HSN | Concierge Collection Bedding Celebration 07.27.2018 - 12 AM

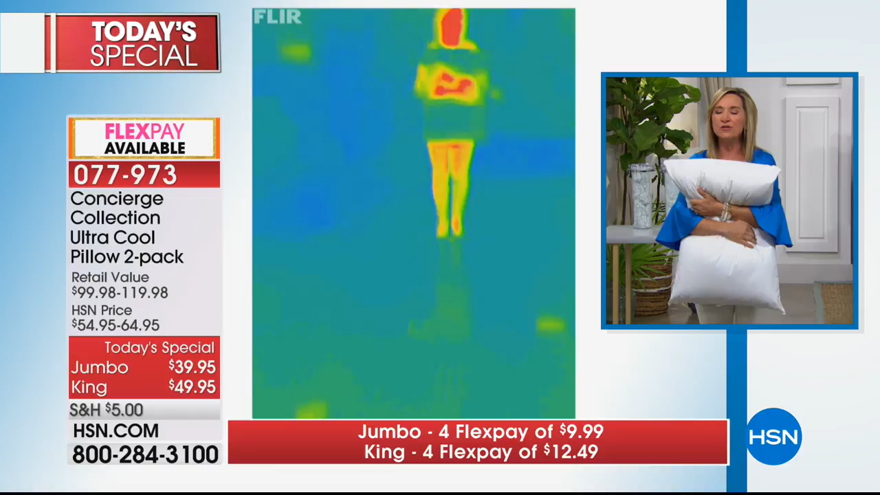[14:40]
I wish you could feel this and you put it against your skin and you feel that blast of coolness next to you. And as you hold it, as you get that pressure on it, you feel the cool and then it starts to settle down. Well, what's happening is all the heat from your body from behind your neck and your shoulders is going into the pillow and it stores it there. If you get too cold, it's going to re-release it. It's job is to keep you regulated. So I'm going to pull this off so you can see how the heat went into the pillow. Do you see how it changed color to that red orange color?
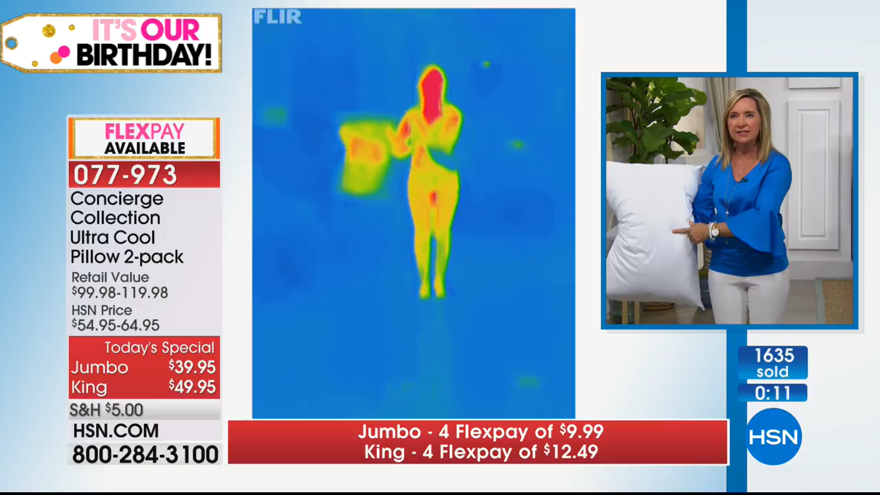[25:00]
And what happens is you can see the heat that's gone into the pillow and you can also see it quickly dissipate and go back to cool. So remember, phase changing means it's going to pull that excess heat away from you before you start sweating to really give you that comfortable night's rest. Believe me or don't believe me, but what I want you to do is I want you to get these home. I want you to feel it. It's the most exciting thing we've done in such a long time to have pillows that are actually cool to the touch.